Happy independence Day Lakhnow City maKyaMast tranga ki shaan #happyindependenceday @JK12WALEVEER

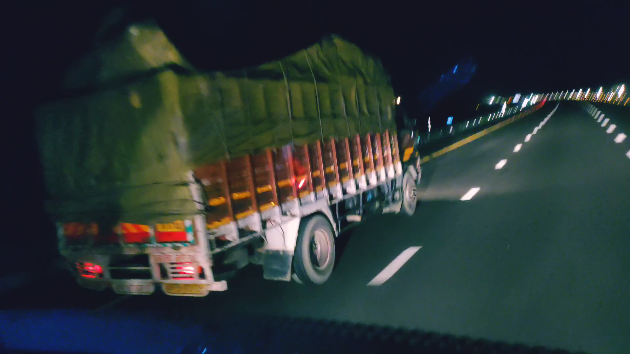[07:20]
और ये केंटर जा रही है एशियर की, इसको हमने कर दिया ओवरटेक।
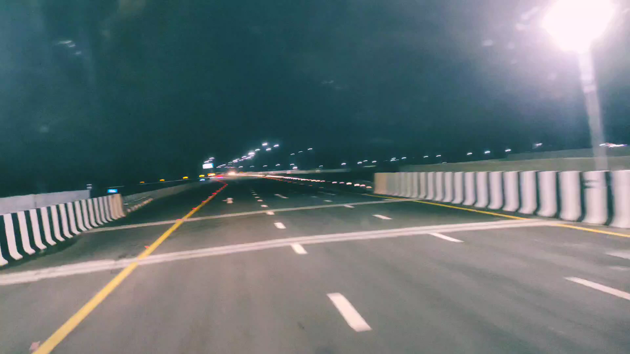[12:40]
तो अब जाएंगे हम सीतापुर की तरफ, वहाँ से पीलीभीत वगैरह रुद्रपुर सीधा। गाइस देख लो अभी लखनऊ सिटी पार कर रहे हैं हम आस्ते आस्ते, तो ये जो लाइटें लगी हुई है ना, देश का झंडा तिरंगा लगा हुआ देख लो, मतलब अभी दूर दूर हो गया, अभी आगे से बताते हैं।
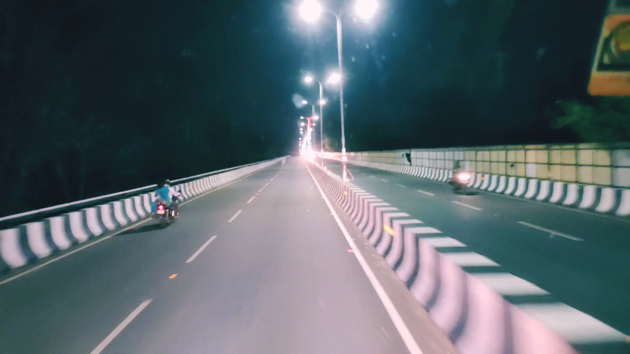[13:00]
ये तो बंद हो गई हुई है, ये देख लो देश का झंडा लहरा रहा है इधर लाइटों से। तो चले हुए हैं गाइस अभी फिलहाल, तो लखनऊ सिटी ऑलमोस्ट अभी हम सिटी पार करेंगे, उसके बाद आएगा हमारे को सीतापुर रोड।